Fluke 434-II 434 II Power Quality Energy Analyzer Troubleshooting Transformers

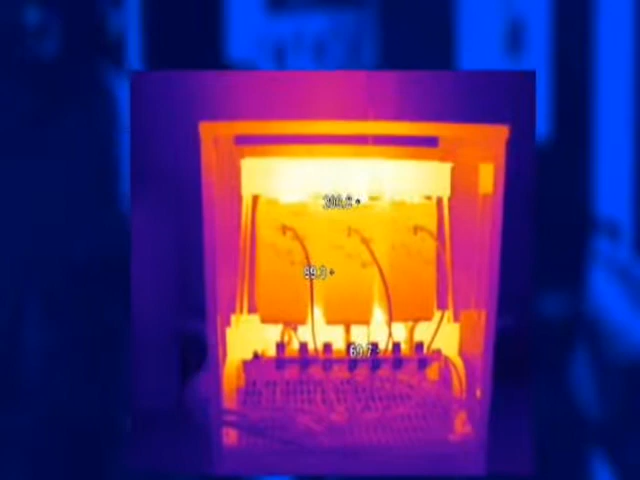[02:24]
Compare the temperatures of similar components, such as terminations and coils, to one another. A higher temperature on one phase may indicate unbalance. A higher temperature on the neutral termination may indicate the presence of harmonics.